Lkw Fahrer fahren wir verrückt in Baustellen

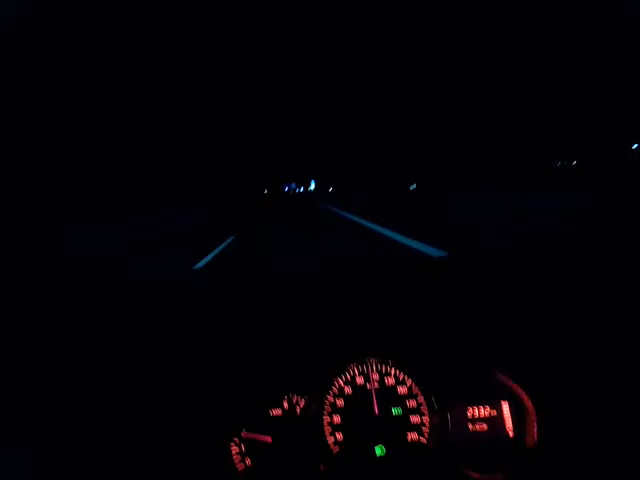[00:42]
Ich muss reduzieren, weil man die Geschwindigkeit begrenzen muss. Ich fahre mit PKW. Ich möchte rechtswidrig bleiben und respektieren die Tempogeschwindigkeit und die Fahrer 80, wie vorgeschrieben ist. Weil ab und zu in Baustellen gibt es auch Blitzgeräte. Wie auf die 1 von die Gondeln gibt es eine permanente Blitzstelle. Kann auch manchmal ein Mobil sein und ich möchte 80 fahren.